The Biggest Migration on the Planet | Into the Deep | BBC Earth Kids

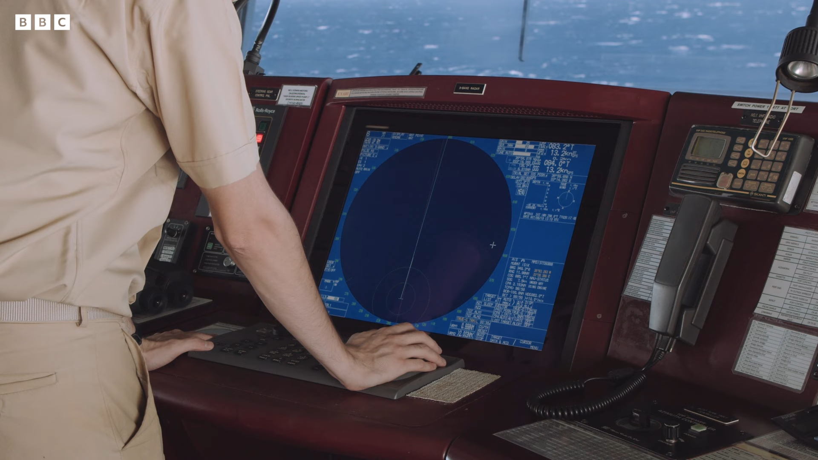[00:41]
The reflections were very thick and looked to them like sandbanks or even the bottom of the ocean, even though this couldn't possibly be the case.